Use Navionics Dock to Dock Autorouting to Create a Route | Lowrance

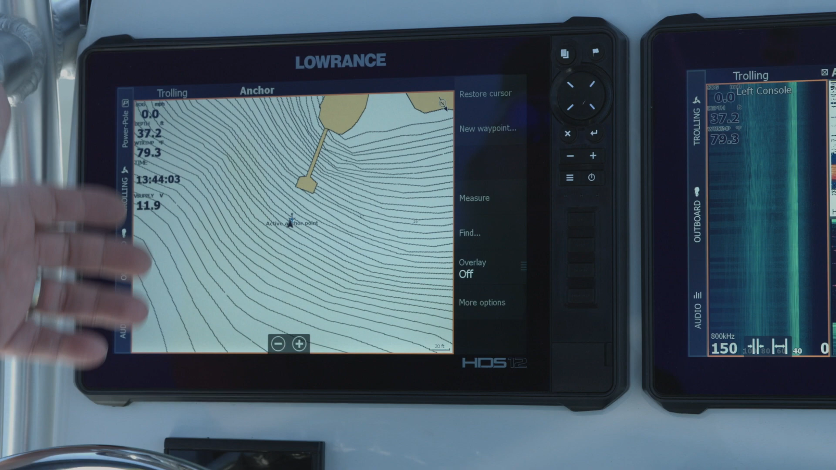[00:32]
Okay guys, as you can see, my little dock right here is not showing how flooded it is on the screen. I know the dock that I want to go to is on the other side of the lake and it should be pretty clear and pretty dry. So to use dock-to-dock auto routing, we're going to go ahead and zoom out. We're going to select the spot on the lake we want to go. That spot we want to go to is right over here. I'm going to select that area. We can zoom in there.
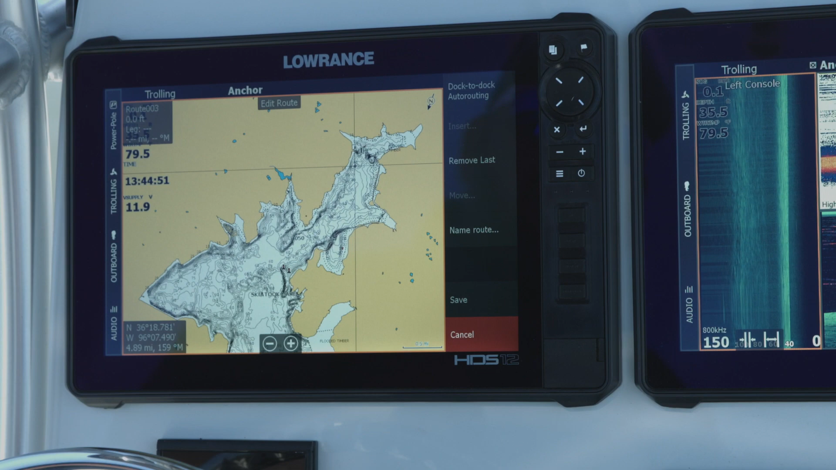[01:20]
Now I'm going to say new route. I'm going to hit the menu and it's going to ask me right up here at the top, dock-to-dock auto routing. That's what we want to do. So we're going to hit that and we're going to tell it the entire route. So now I get this little thing that pops up on the screen. It tells me that I have invalid boat settings.
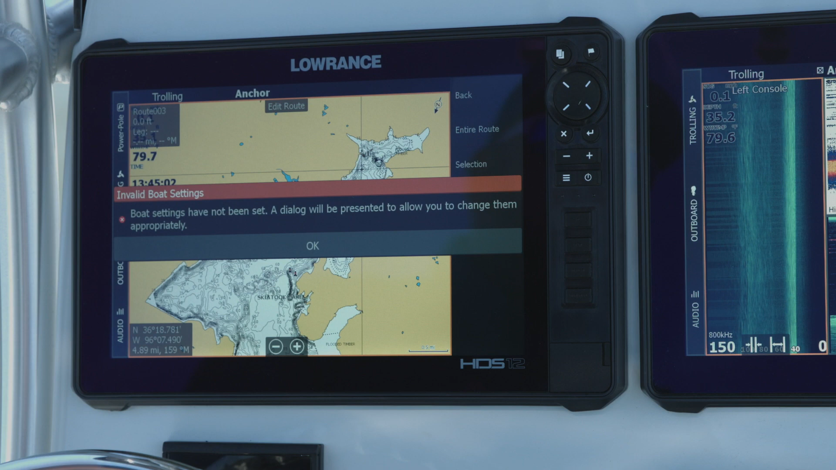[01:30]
So really all that's doing is telling me I haven't set my boat up yet. So if I hit OK, it's going to ask me my boat length, which our boat length here is 22 feet. We say OK. Draft is asking, you know, how much water do we draft. This boat drafts approximately 12 inches, but I want to give myself a little bit of a safety margin. OK, so I'm going to, or that's actually feet. So if I had a bigger boat, I would be putting in feet.
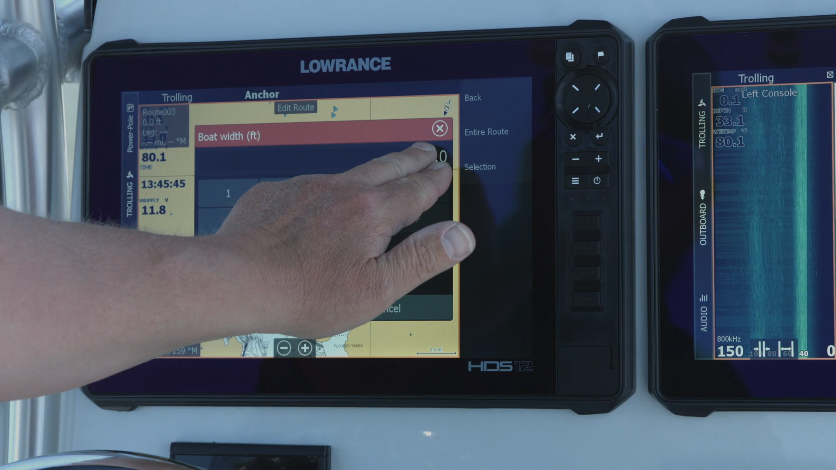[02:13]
Since I don't have a bigger boat, we're going to say, we'll just tell it it drafts two feet. That gives us that little bit of safety margin. It's going to ask how wide my boat is. And we are going to tell it that it is zero, zero.
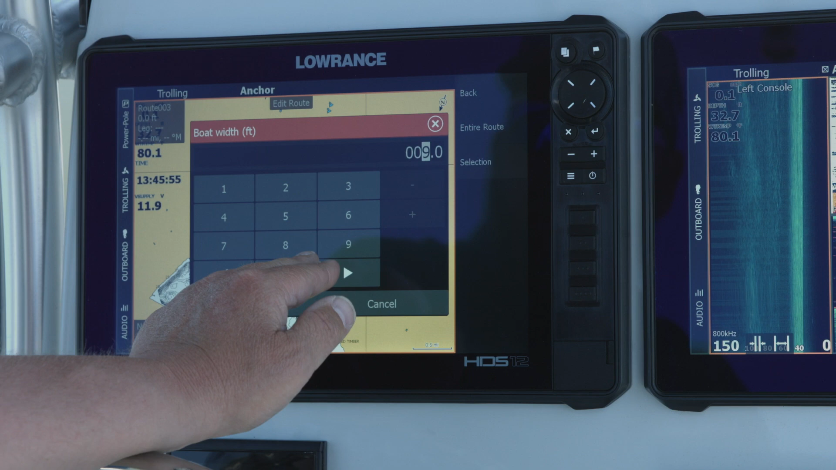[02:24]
I believe our beam on this is about a seven foot beam. And then it asks how tall the boat is. So now with the radar tower and everything on here,
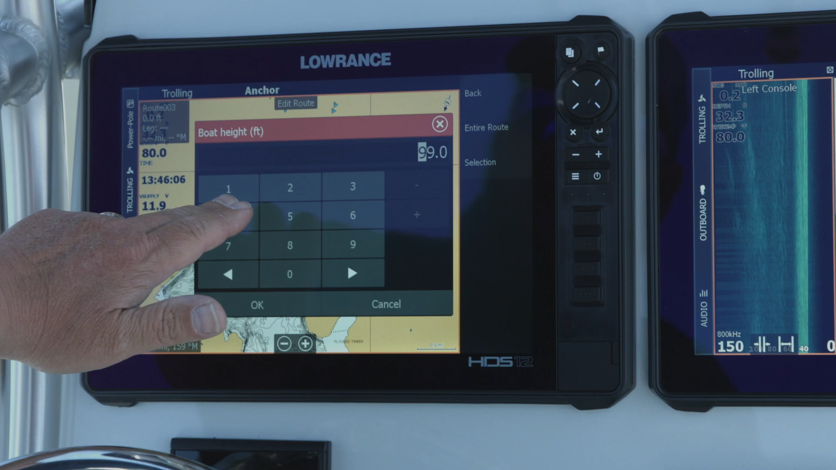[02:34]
I'm going to guess that we're at about nine feet. So I just, I'm going to go ahead and tell it 10 feet.
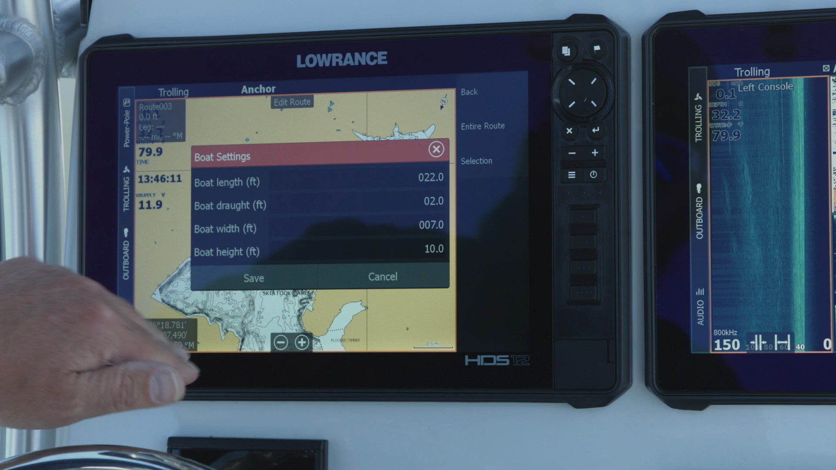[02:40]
So the reason it asks all of these is it's got to make sure that it knows that you can get your boat into the areas where shallow water is going to be.
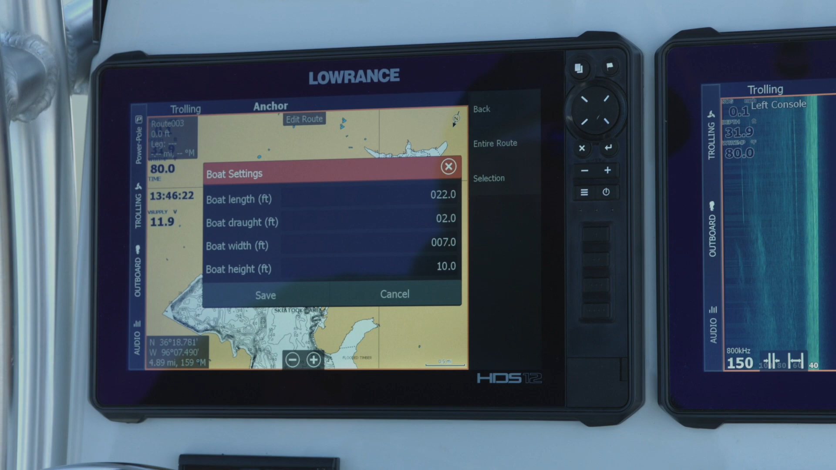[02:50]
If you can get in through an inlet with the width and then the height is about going under bridges and things like that.
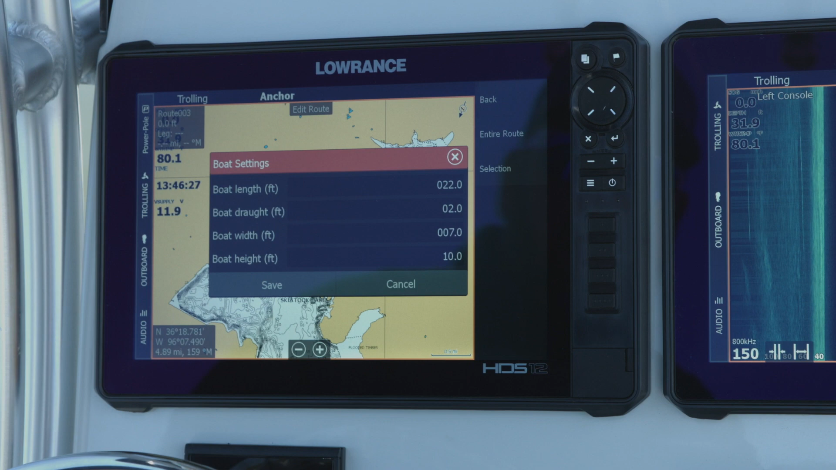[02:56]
So we've, we've given it all the parameters that we want right here. We say save. Now we're going to tell it the entire route. And it says it wants two or more points on the route. So we are going to say
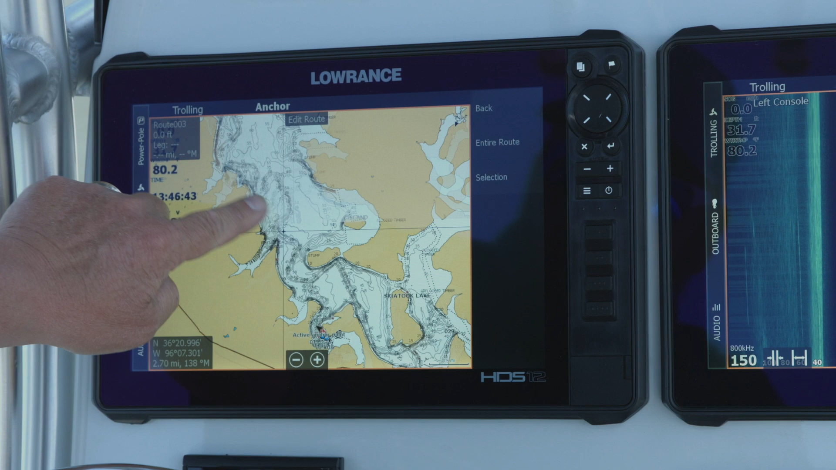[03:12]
where you're going to come right here.
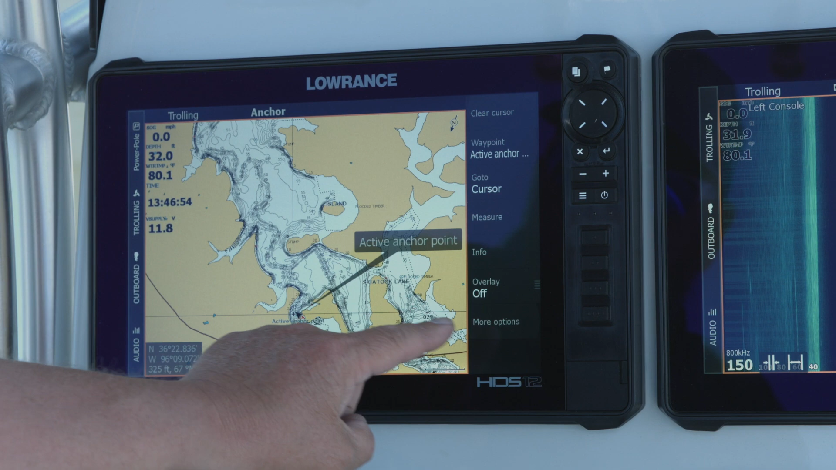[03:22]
Let's just come in here and zoom in a little bit. I've got quite a few waypoints in this area.
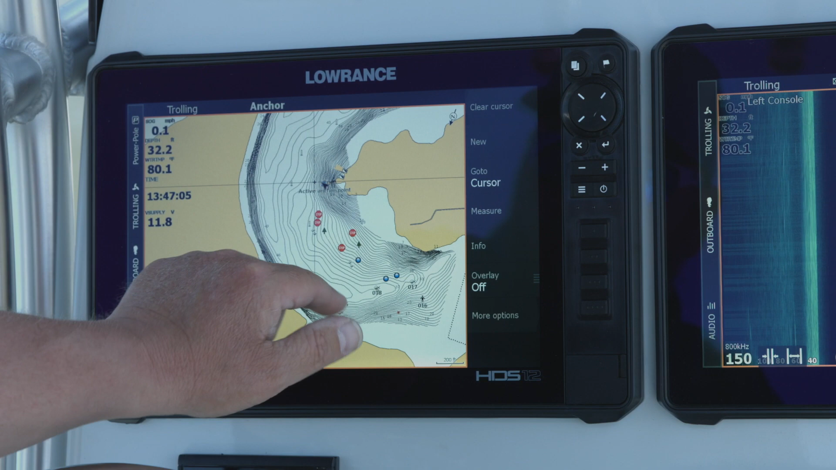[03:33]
So we're going to go here, new route. So we select from here.
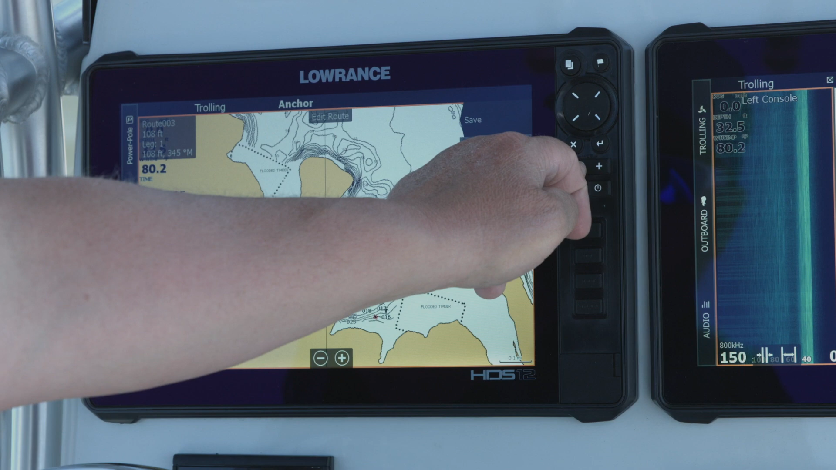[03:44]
And then we're going to zoom out. We're going all the way to the other end of the lake.
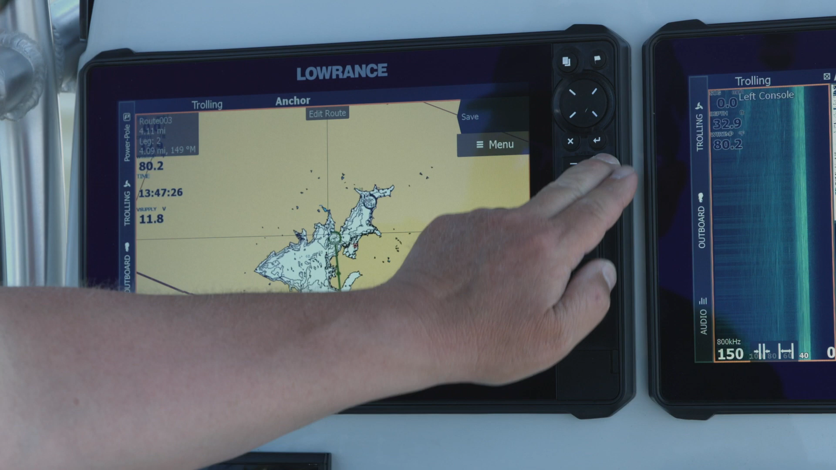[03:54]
We're going to bring it right there. We say finish moving. We're going to do the entire route. Now it's going to go through and it's going to calculate the route for us. So now it says our dock to dock auto routing is successful.
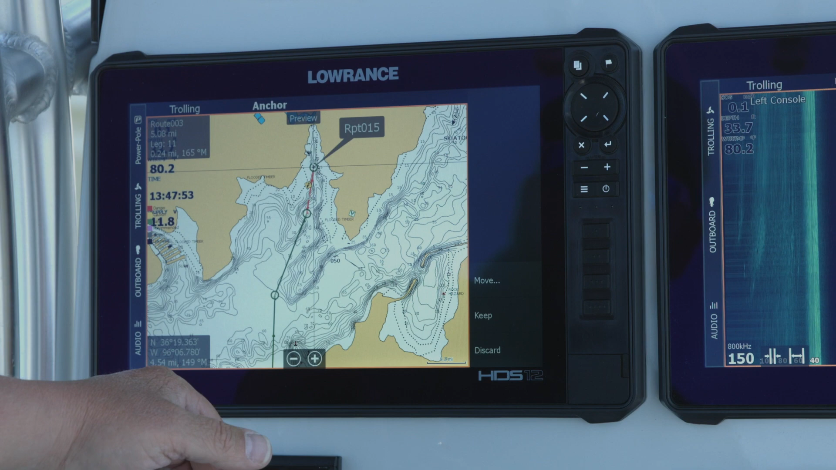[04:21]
It says it's got it 15 points. We can actually go through here and we can just scroll through and look at it just to make sure we're happy with where it takes us. That map looks good. So we're going to go ahead and say keep and we hit save.
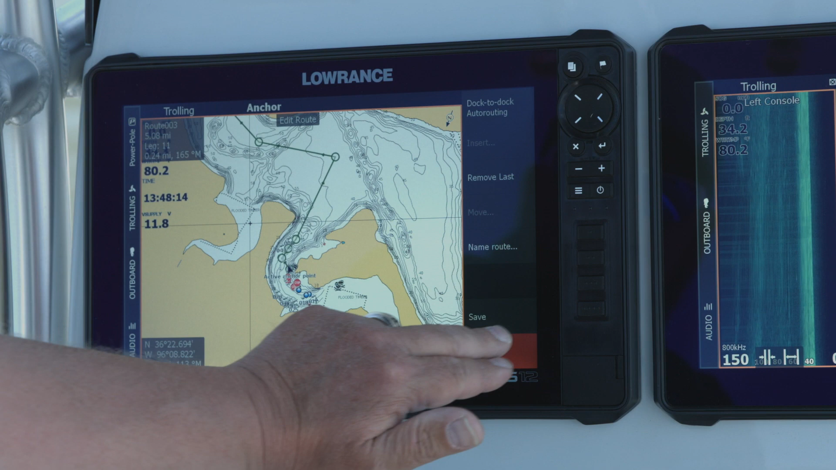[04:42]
We're going to save it as route number three. Go ahead and hit enter. Now we can see that the dock to dock auto routing is ready.
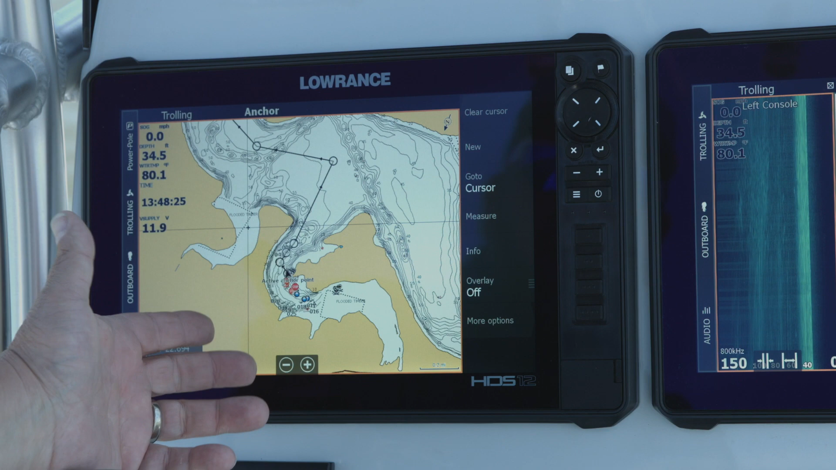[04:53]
Okay, so now that our route's programmed in here, auto routing has done it. We're going to tell it to navigate. We're going to tell it to start, forward, engage.